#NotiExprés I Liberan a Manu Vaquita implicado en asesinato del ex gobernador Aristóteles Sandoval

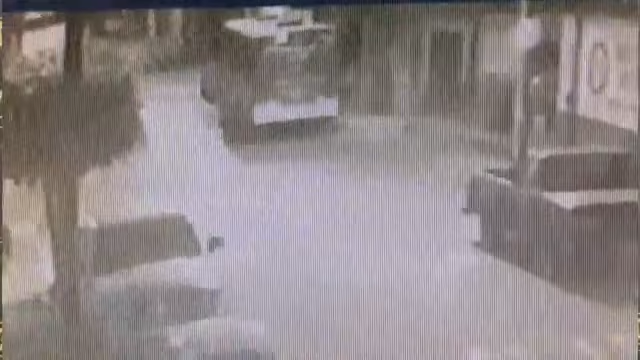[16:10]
Una cámara de videovigilancia de un domicilio capta el momento en que esos sujetos prendieron fuego a la camioneta. No hay una muy buena resolución, desgraciadamente, como para poder apreciar sus rostros de estas personas, pero vale la pena ver el momento en el que estos tipos llegan y comienzan a hacer este acto vandálico para prenderle fuego a ese vehículo.